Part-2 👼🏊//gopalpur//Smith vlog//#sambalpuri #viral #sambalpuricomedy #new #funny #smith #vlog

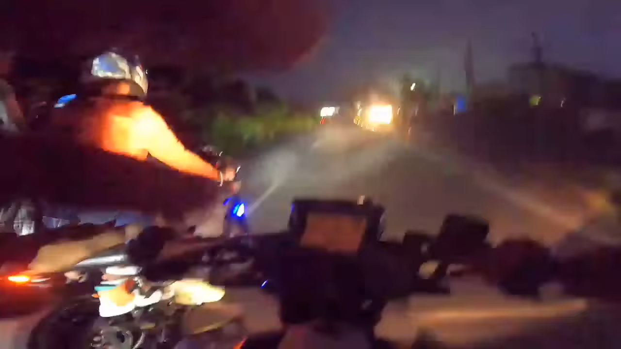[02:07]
So finally भाई आमे पहुंची गलु गोपालपुर आउटा गोपालपुर रो एंट्री है आउटा देखी
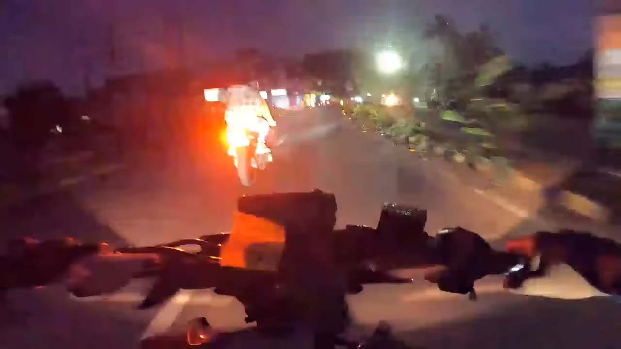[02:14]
पारुजन टिके इवनिंग ही गलाने भाई आउ टिके टिके रात है गलानो।
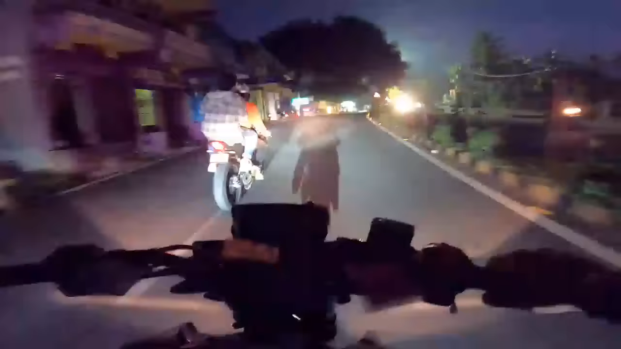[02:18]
तो एबे पूरा जिमा गोपालपुर बीच के
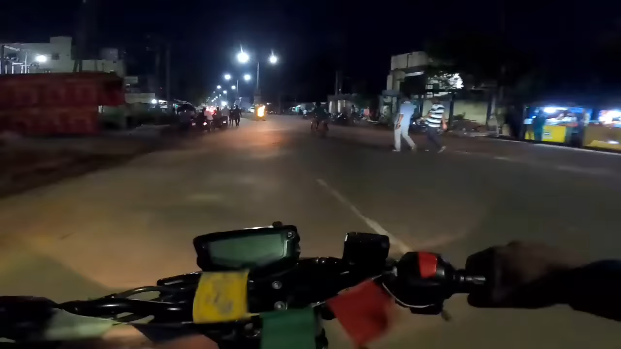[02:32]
सकाल जंदा पाबा एंता देखमा आउ बीच ए पहला तो बीच एखा जिमा तार परे बीच जिमा तारनु
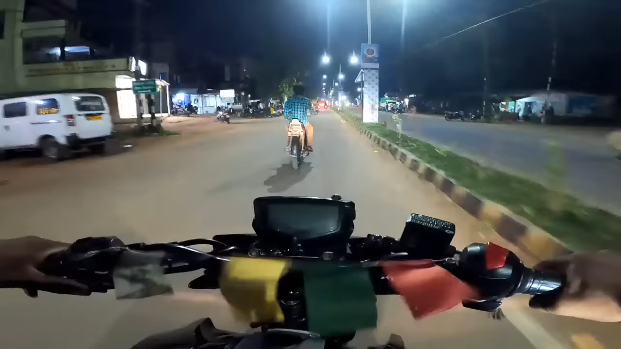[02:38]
आसमा रूम रहमा तारनु आर सकाल सकाल फिर से बुली जिमा।
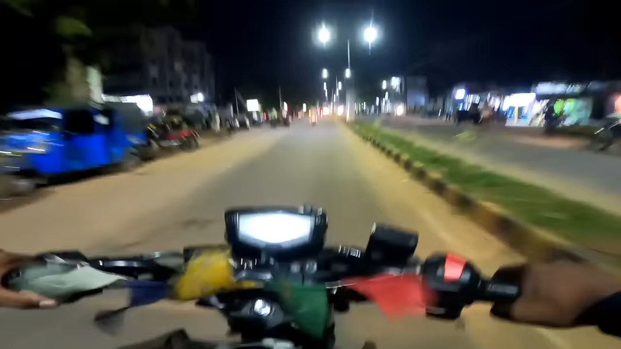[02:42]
तो चलो एटा देखि पारु छ एटा गोपालपुर बीच ए बोले गोपालपुर एटा आउ देखि पारु छ केनता पूरा लाइट फाइट लागी छ हो बुआ टाउनिया जगह भई हमर गां पूरा थोड़ी ना गां है केटा
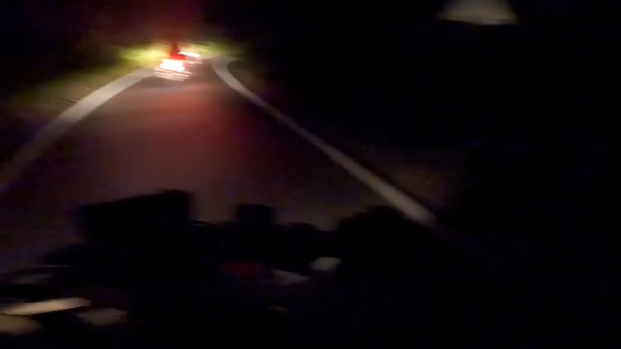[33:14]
बोले ही बसुचे आउ पूरा देखुछ पूरा पूरा छीना रोड हो महा गोटे लोग भी नहीं आसबार खलामे ही जो जो
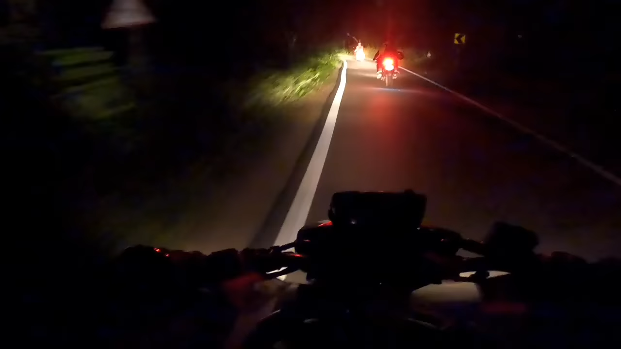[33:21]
डर भी लागसी अड़ बाबू इंती जंदा रोड मन जे पूरा तो अंधार नहीं अंधार ना टावर ना फावर ना किछी ना किछी ना किछी तो देखूँ काणा केनता पेट्रोल मन भी टी कम अच्छे जिते पकई थी भी सरी गलान तो आई होप
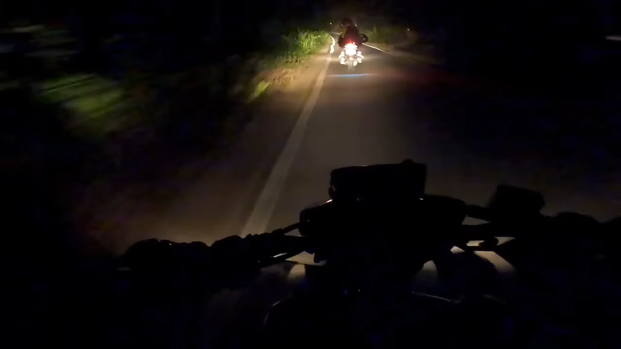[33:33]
दारिंगबाड़ी तक तो पहुँची जावा आउ दारिंगबाड़ी तक पहुँची जो महापुरु आर किसी बोले जगार असुविधा नहीं करूँ तो पहुँची गला पर देखूँ काणा केनता होछे मुझे वीडियो रे आगे देखाऊँ आउ कंटिन्यू करू छे ए फ्यू मोमेंट्स लेटर